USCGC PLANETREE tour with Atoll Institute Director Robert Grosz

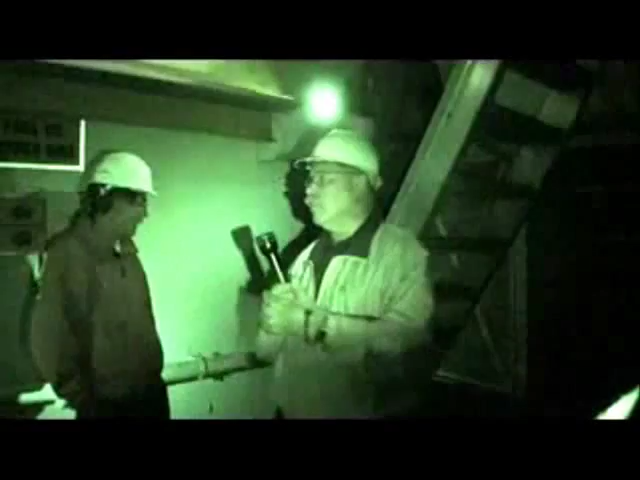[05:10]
Your extra valves or other bulky items rather than having to try to manhandle them down here. You can run them down by the crane. So this is the hold? This is it?